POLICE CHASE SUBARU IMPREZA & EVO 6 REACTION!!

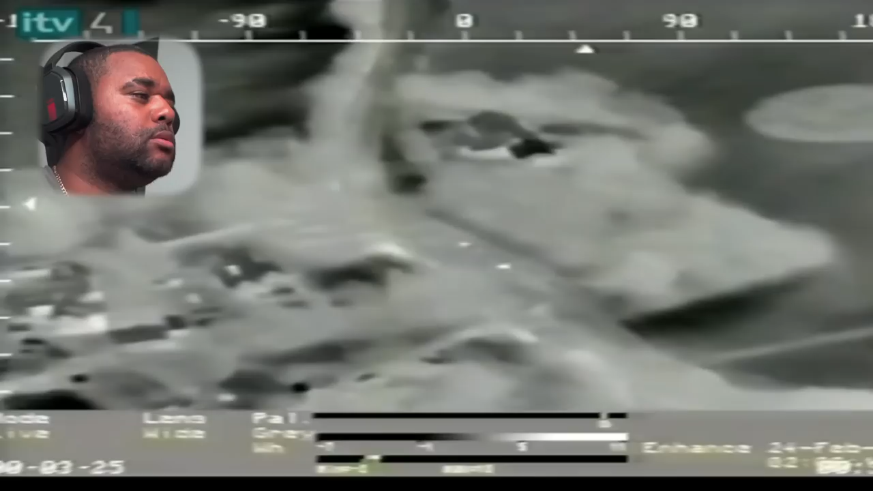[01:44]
are swiftly in action their thermal image camera showing heat as white light they soon pick out the two cars speeding
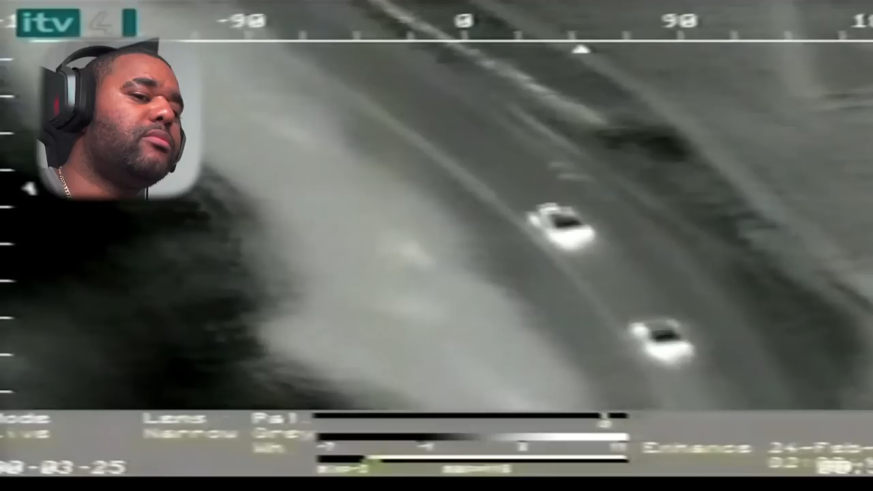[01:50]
through Oxfordshire how organized have you got to be to be taking chase on a flipping evolution 5 or 6 and a subaru light these lot have really planned this out you know what I mean the gang are using two of the fastest cars on the market
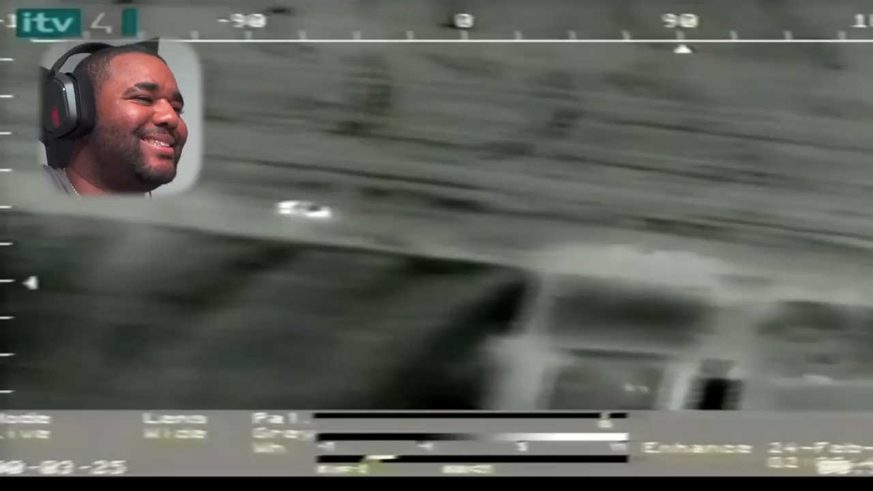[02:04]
this is the start of an extraordinary pursuit even by police camera action standards four police forces three helicopters and dozens of traffic cars will all be tested to their limit in the next bro
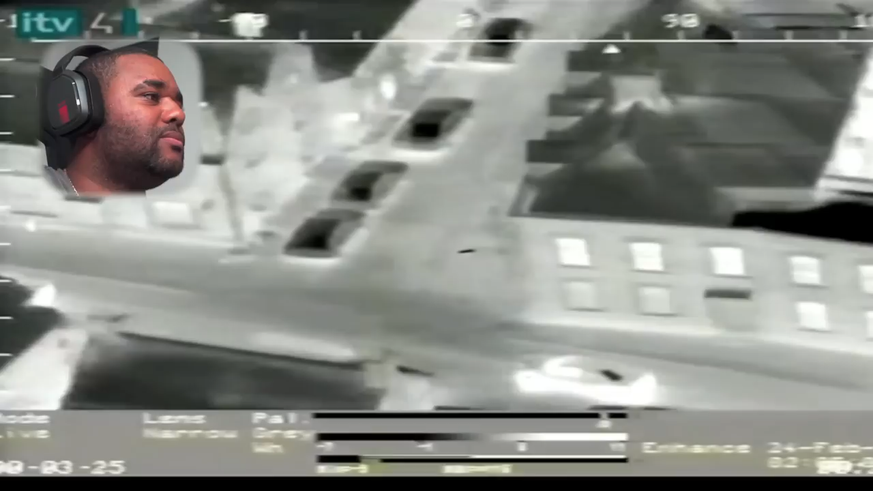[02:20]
the fleeing criminals take to the m40 hoping
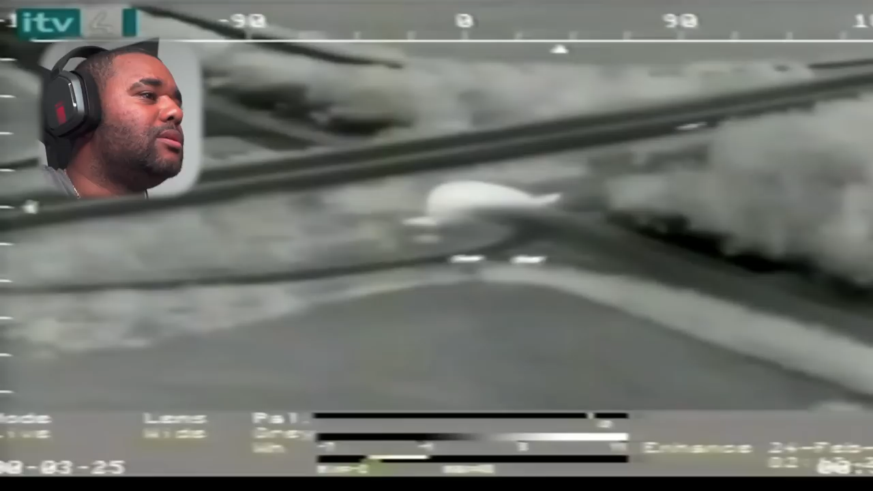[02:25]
to outrun the helicopter on their tails but the chopper crew are ahead of them and call for local traffic officers on the ground to wait on the motorway ahead
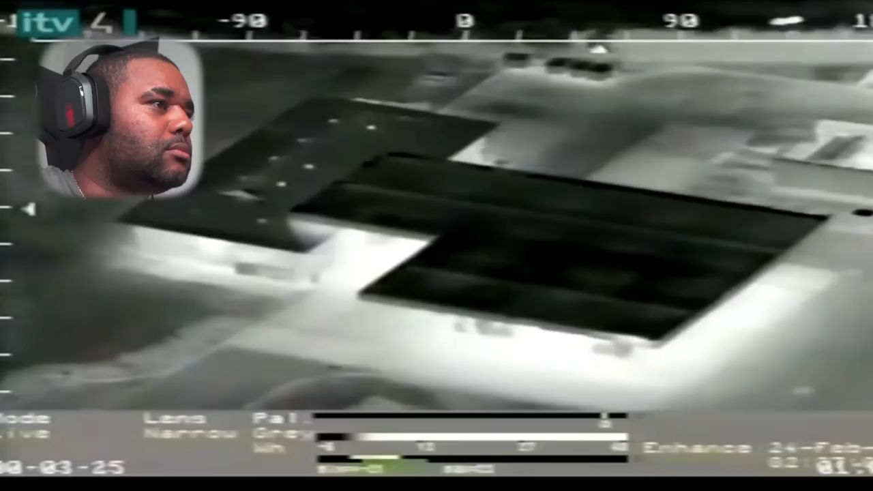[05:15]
thinking they've outrun the police the trio pull up to a pump and with balaclavas still on make a pit stop for petrol
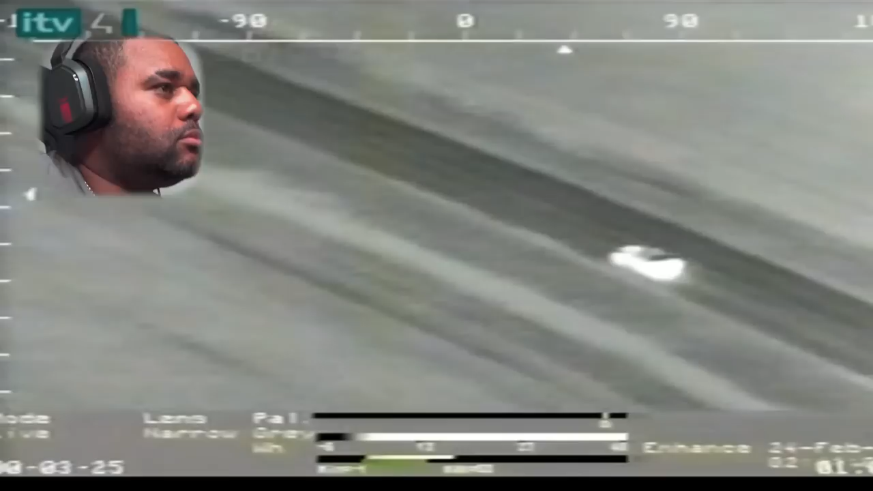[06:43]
within minutes they have the mitsubishi in their sights and the original chilton chopper hands over the pursuit to go back to the garage full on car racism full on car racism they didn't even care about the scuba they're like nah they're staying on the evo piz do you wanna take this one yeah roger we're with him wow ok breaking off all yours good luck
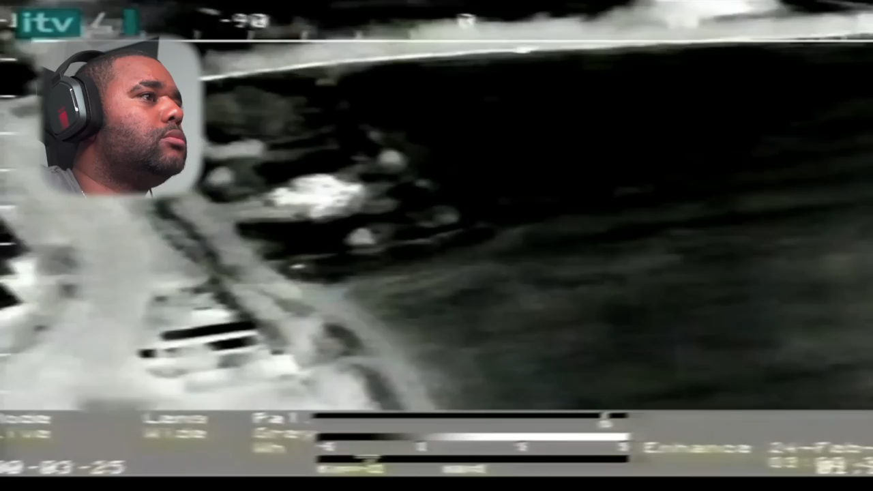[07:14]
thank you as chilton arrive at the petrol station a dog picks up a scent in one of the fields how are they doing with this how are they doing this the helicopter's cameraman searches for suspicious heat sources in the is there two choppers up like what is one keeping on the evo when the dog comes up trumps and has found something in a stream shrouded by dense overgrowth it is the stranded villain
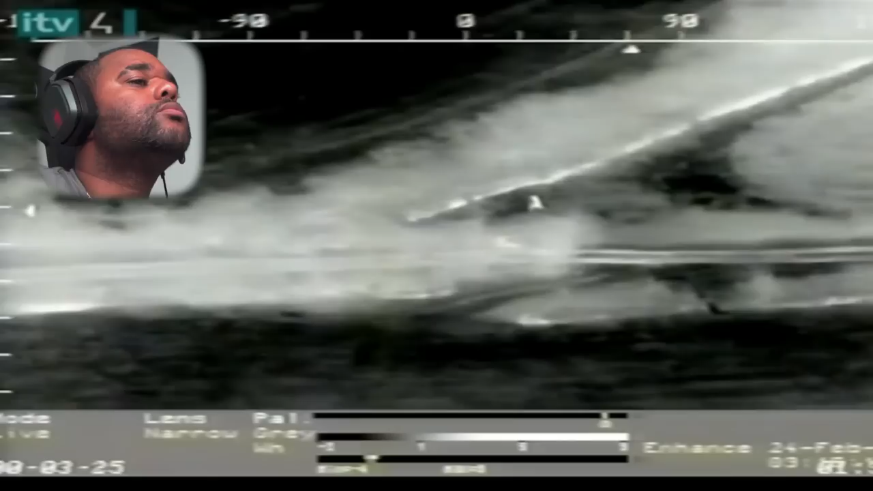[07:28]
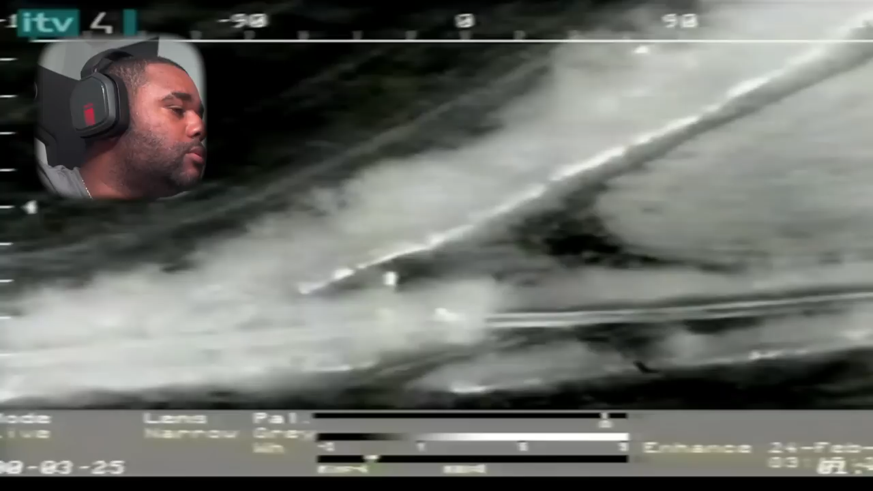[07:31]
just like that people Bredgen just left him police have set up a stinger a bed of nails designed to puncture the fleeing cars tires
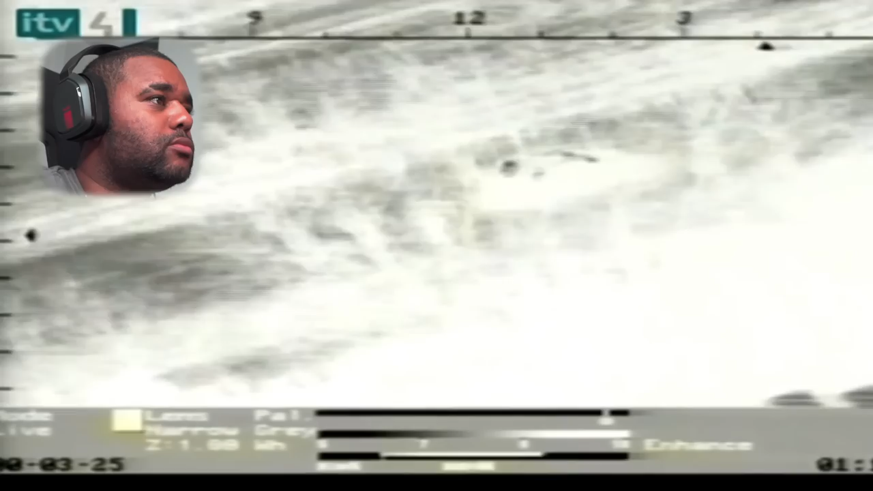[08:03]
i mean if this was back then the cars now driving on metal rims at a hundred miles an hour leaving a shower of sparks fucking hell pissed innit i mean the guys are pissed shall i say